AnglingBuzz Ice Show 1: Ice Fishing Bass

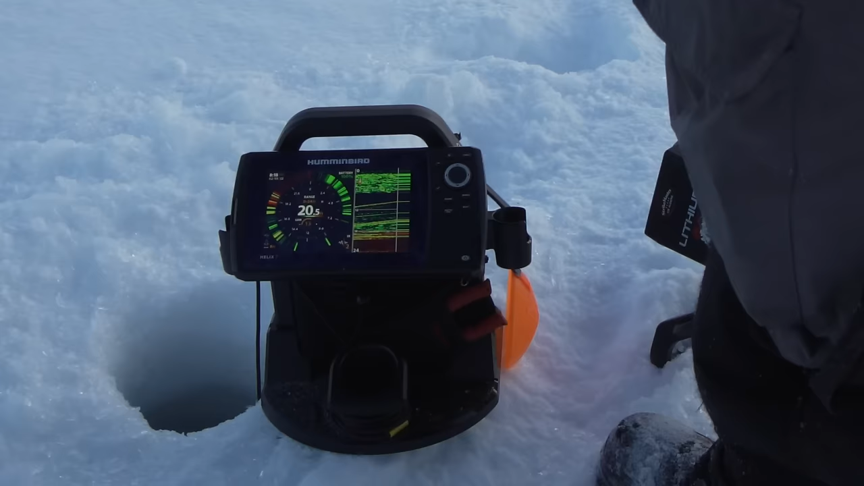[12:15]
Big bass down below. It's a good sign though.
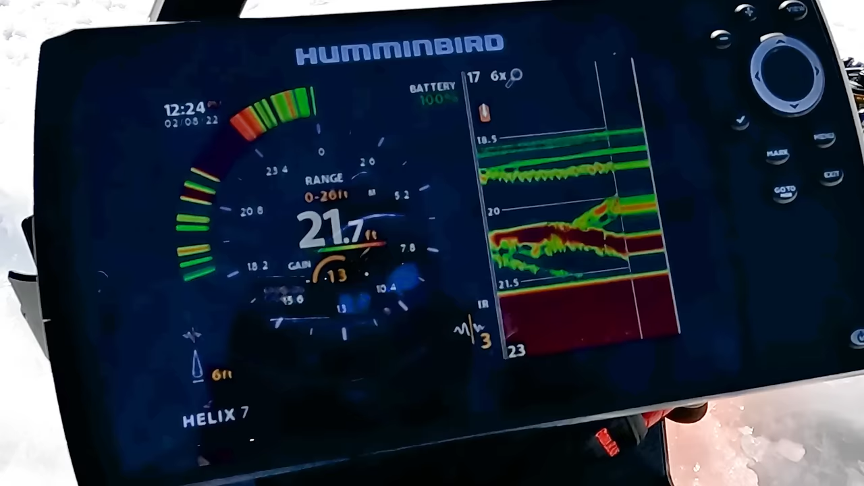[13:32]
On screen: depth 21.7 ft
Oh yeah, we got three on the screen. One's gonna be here.
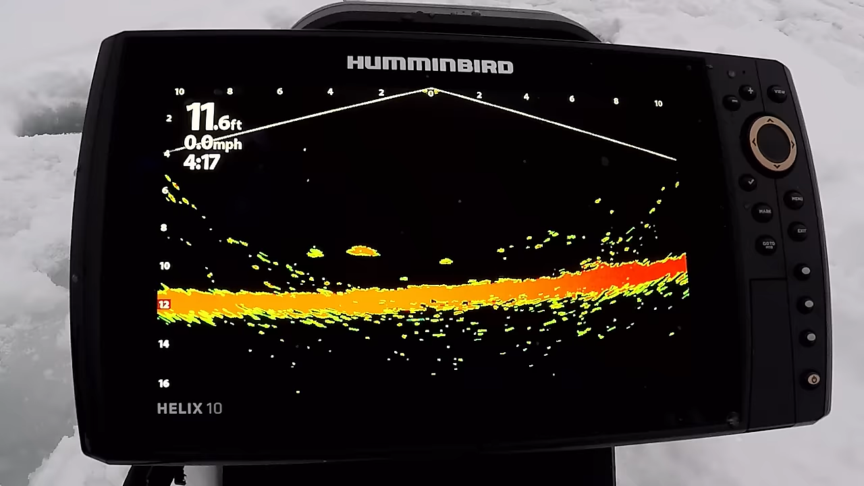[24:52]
On screen: depth 11.6 ft, speed 0.0 mph
It allows you to see fish, how they're reacting to your bait, see how they're moving, see the type of structure down there.
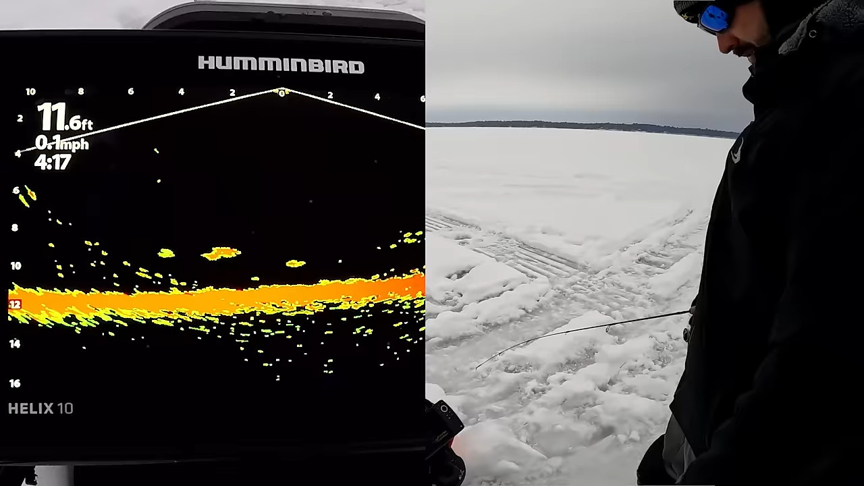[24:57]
On screen: depth 11.6 ft, speed 0.1 mph
It's such a valuable tool to finding fish and seeing schools of fish.
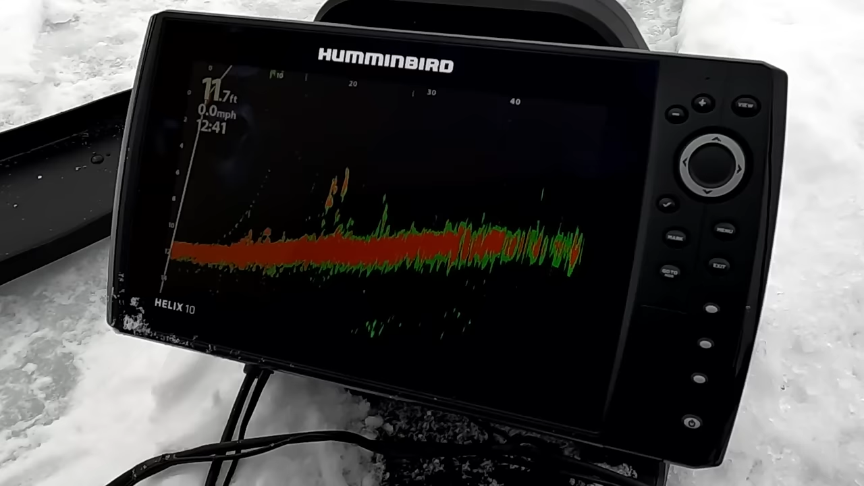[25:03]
On screen: depth 11.7 ft, speed 0.0 mph
If you haven't checked out Humminbird MEGA Live, I highly recommend you do so because it truly is a game changer out on the ice.
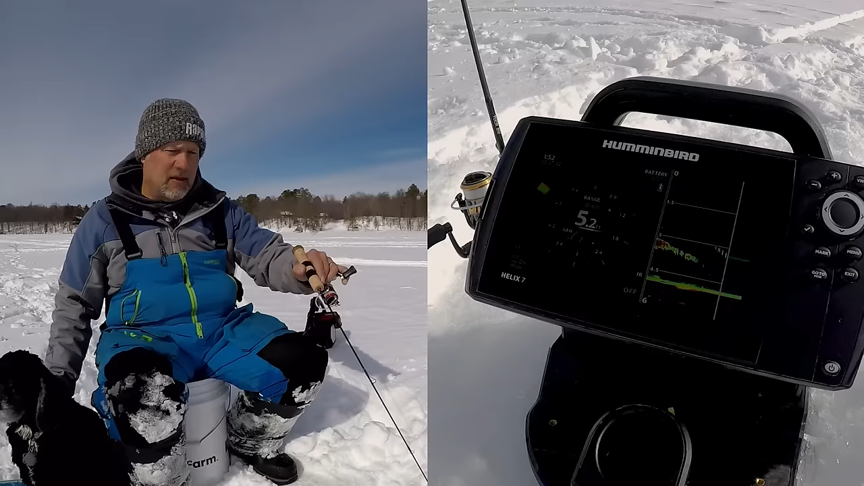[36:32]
Come on, come on. Come on, oh, there he is, come on. Come on. Oh, he bumped it, come on. There, I got him. This is a big fish. This is a big fish.